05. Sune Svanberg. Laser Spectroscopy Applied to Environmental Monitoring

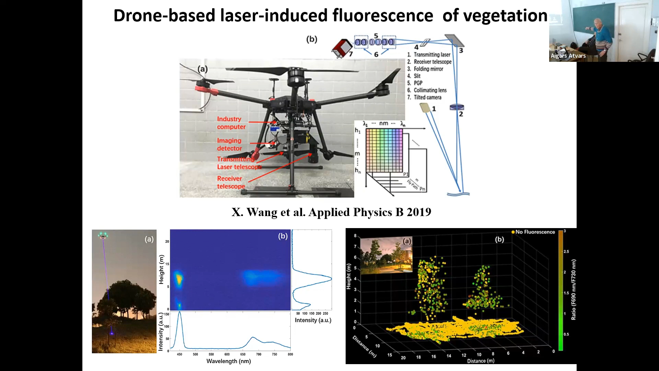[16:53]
So we see the trees outside our laboratory, we fly back and forth under GPS control, and we see the tree and the concentration of chlorophyll in the leaves and in the grass on the ground. As we are flying along here, see the typical chlorophyll signal as you can see here. That can also be brought up and be flown over water.